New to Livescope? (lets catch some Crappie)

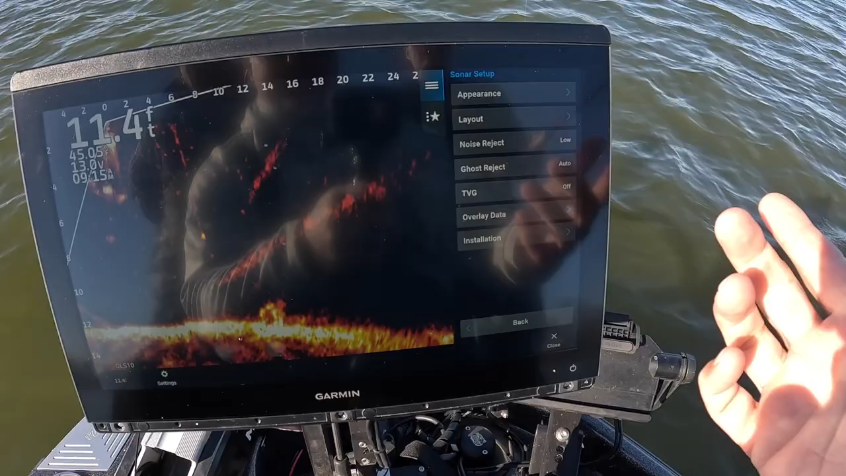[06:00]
On screen: depth 11.4 ft
but seeing your bait and seeing a lot of the activity, and most people will say that's more of a live view when you move that noise reject to low or medium.
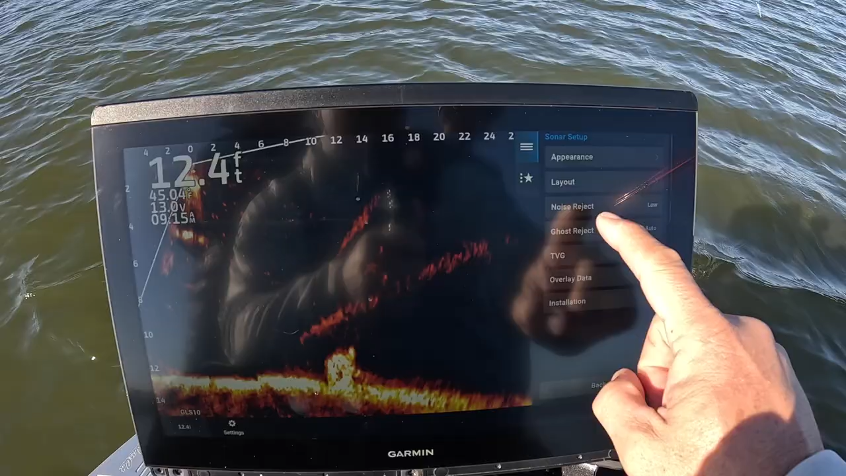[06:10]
On screen: depth 12.4 ft
You can choose. You also recommend, Dave, the TVG being off, correct?
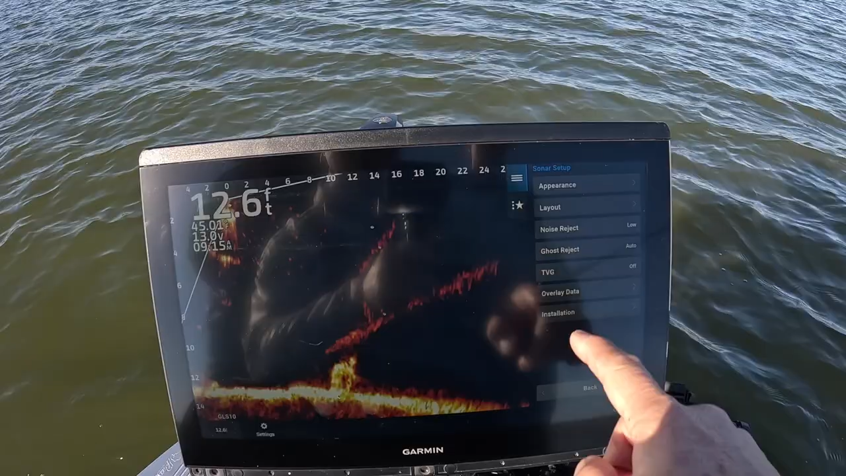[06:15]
On screen: depth 12.6 ft
Yes. Okay, and we already have that in the off.
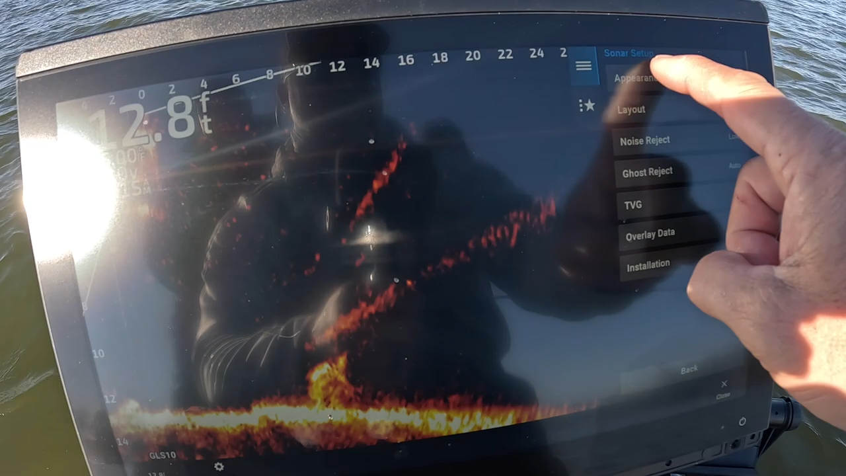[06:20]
On screen: depth 12.8 ft
But also we talked about color gain, and I typically run mine on default, which is set around 50.
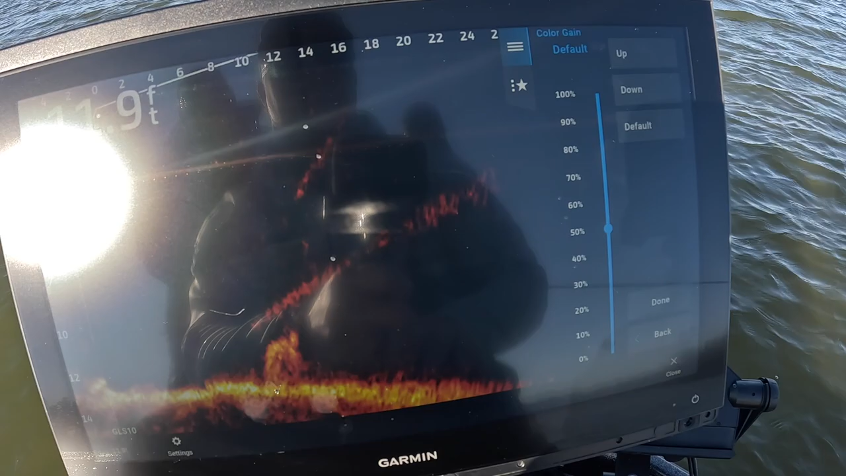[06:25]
Dave's saying jack that up just a little bit, bring it up into the low 70s,
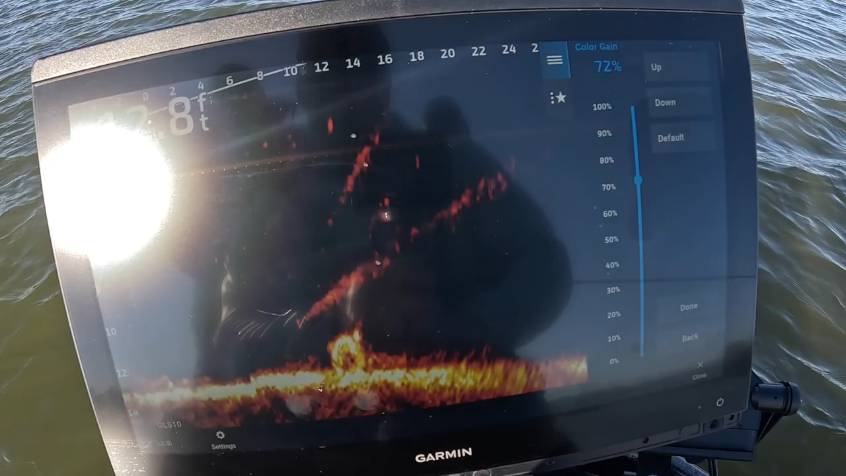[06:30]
and that will also help you see your bait. So I think these are all great tips for seeing your bait.
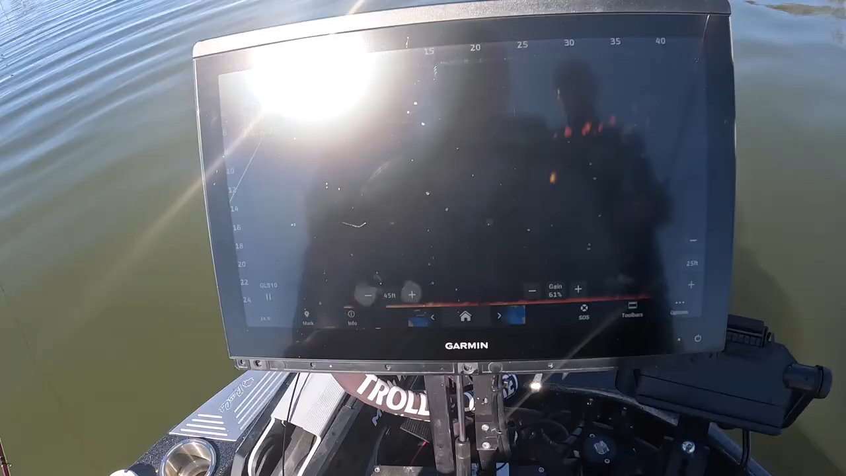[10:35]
But so we're out here fishing these schools, and you can see them right there, guys.